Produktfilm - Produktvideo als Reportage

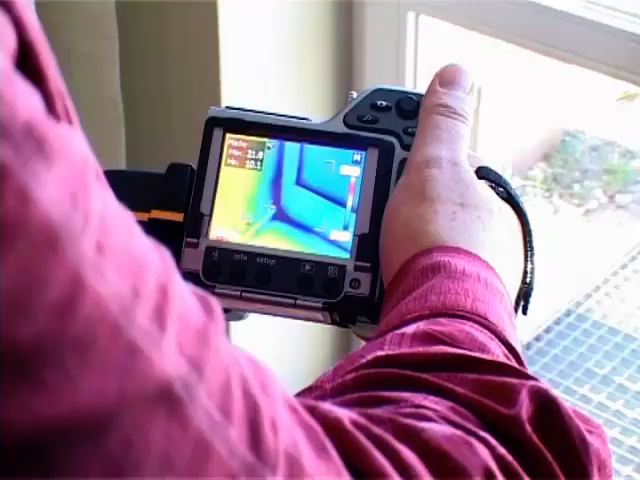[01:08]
Hier sehen Sie sehr schön die Funktionsfuge zwischen dem Fensterrahmen und Fensterstock.
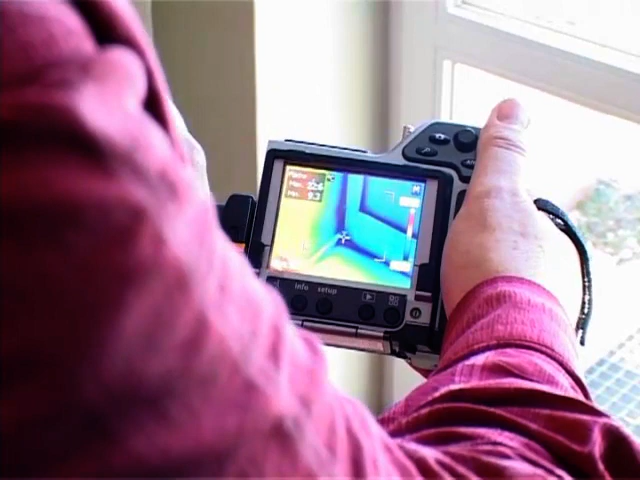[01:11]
Hier zeigt sich schnell der Handlungsbedarf bei diesen alten Fenstern ohne Dichtungen.
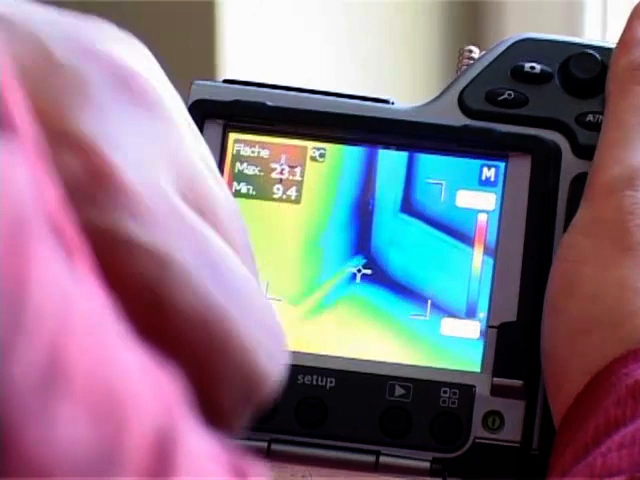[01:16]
On screen: min 9.4°C
Bis zu den 60er Jahren waren Dichtungen im Fenster nicht der Standard.
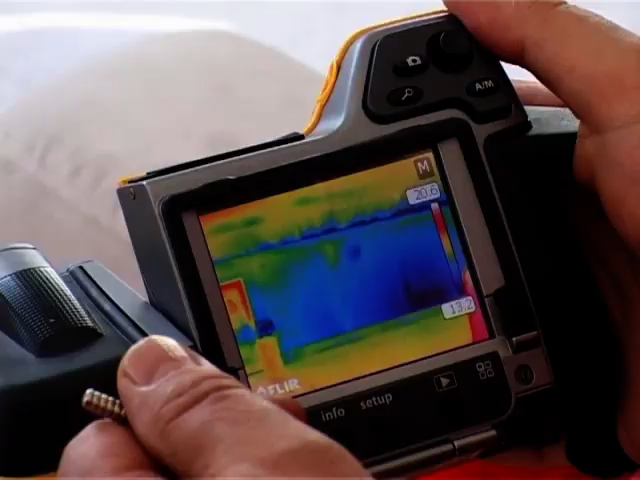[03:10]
Aber auch eine völlig fehlende Dämmung kann mithilfe der Thermografie aufgespürt werden.
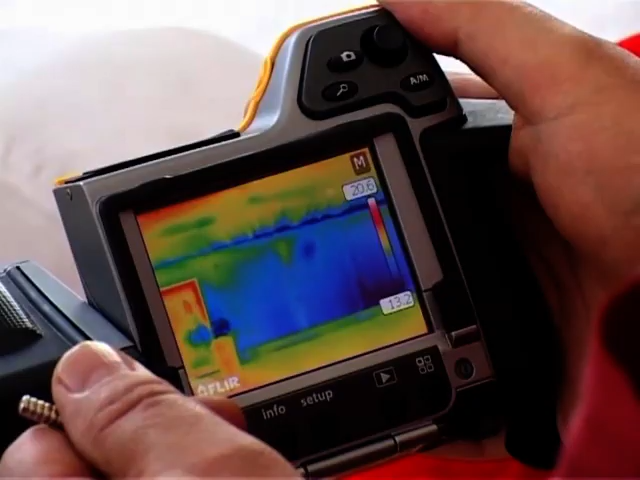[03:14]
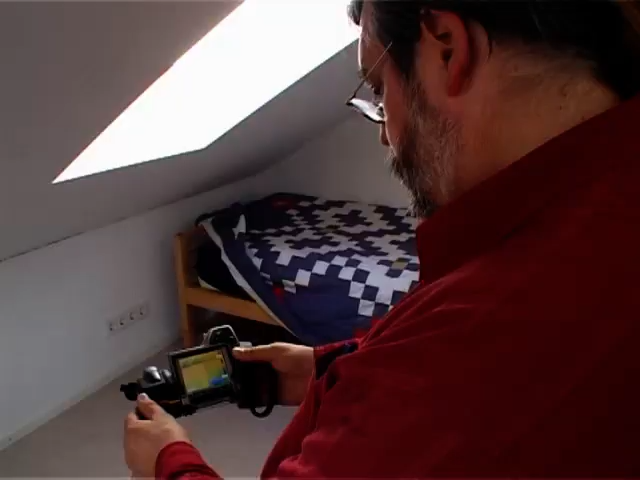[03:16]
Ein Zimmerer muss hier dann die Dichtebene wiederherstellen und die Dämmung ergänzen. Welche Auswirkungen eine offene Dampfbremse haben kann,
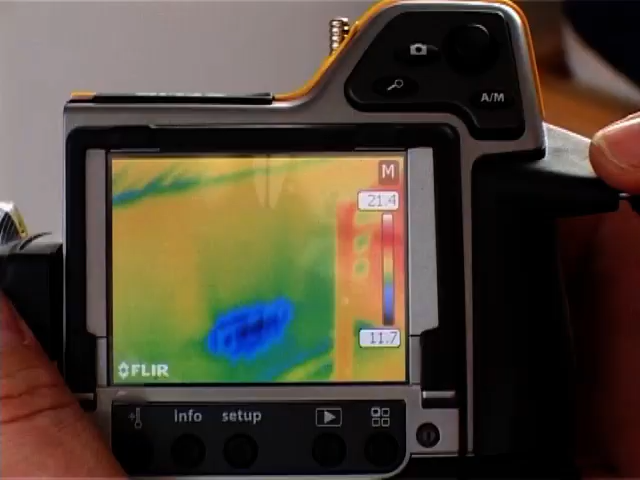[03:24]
zeigt sich hier am Beispiel der Steckdosen und der Revisionstüre zur Abseite.